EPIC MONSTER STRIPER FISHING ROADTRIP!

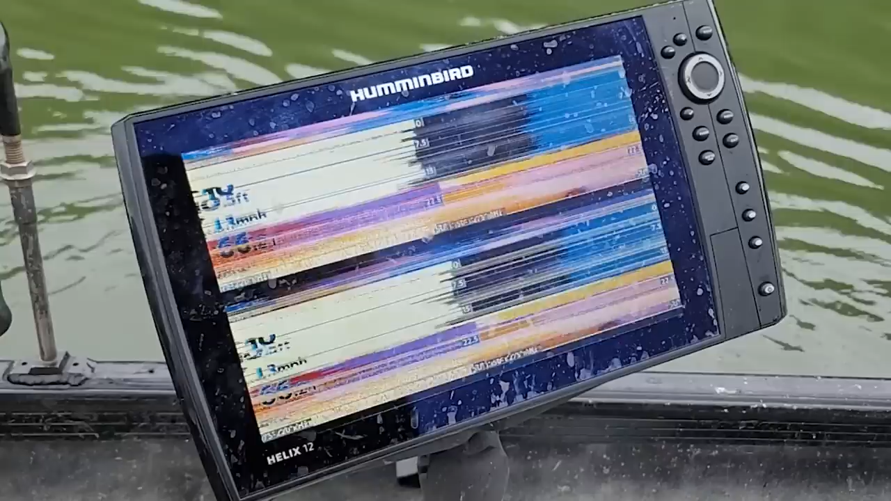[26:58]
Paid $400 to get my hummingbird fix, and this is the first time I've really used it since getting it back. And it's doing that.